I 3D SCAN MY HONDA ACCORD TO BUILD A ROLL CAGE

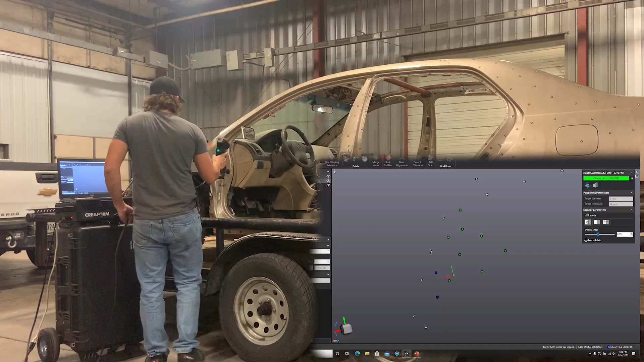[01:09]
So at this point, I've covered half the vehicle and targets, but I ran out of them.
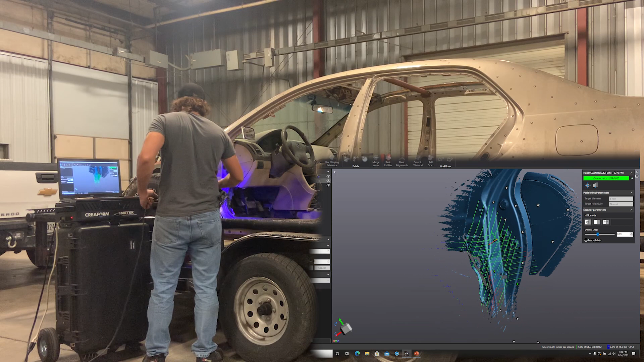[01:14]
So instead of using stickers on the second half, I'm going to scan the left half side of the vehicle first, then I'm going to move some of my targets to the right-hand side.
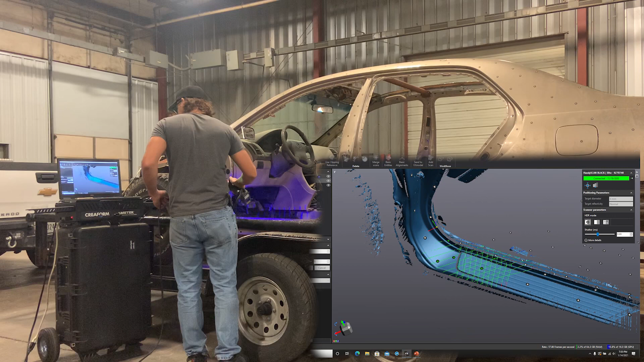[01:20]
And as long as I scan a little past the middle of the car on the left-hand side and then a little past the middle of the car on the right-hand side, I can use those similar surfaces to align it in the software that comes with the 3D scanner and combine it into one scan at the end.
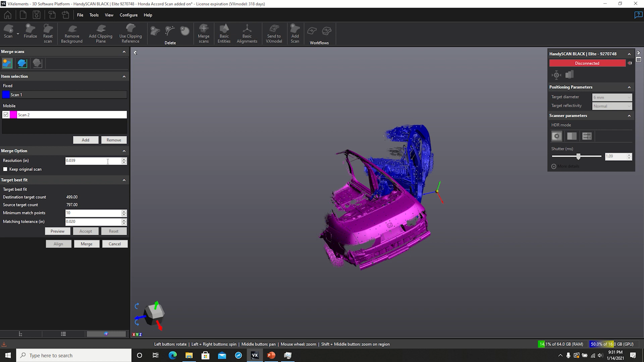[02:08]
And just like that, we've got the left and the right-hand side of the car scanned, so I'm going to use the software to combine them together as easy as that.
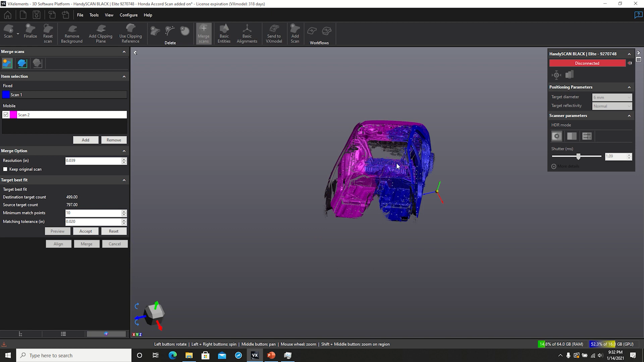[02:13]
So now we have one complete model of the car, and this will be good enough for me to draw the roll cage in. So if you stick around for the next episode, I'm going to do some post-processing on this scan,
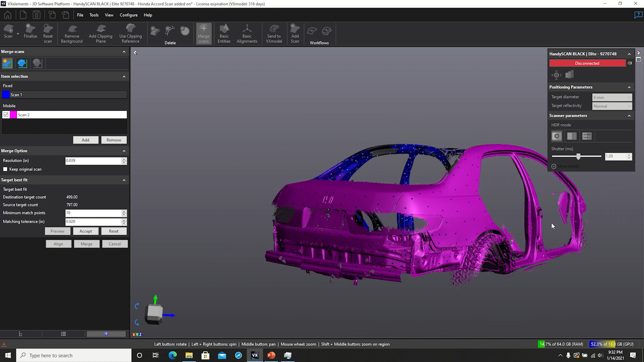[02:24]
get some planes put in here, and then I will show you all how I drew the roll cage in SOLIDWORKS, and then we'll go on to cutting and fabbing it and doing all the fun stuff.